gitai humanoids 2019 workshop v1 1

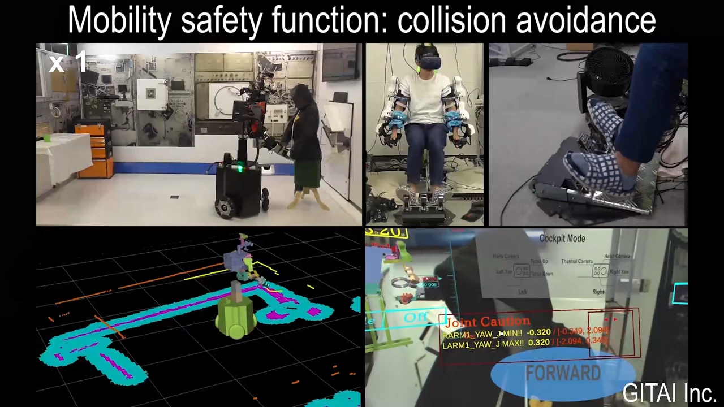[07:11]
This movie shows our robot going through a narrow path
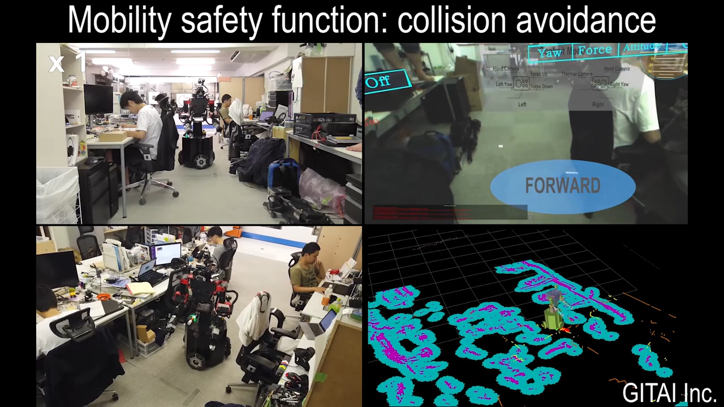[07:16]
with the obstacle avoidance function turned on. Next, let me introduce our haptic feedback system.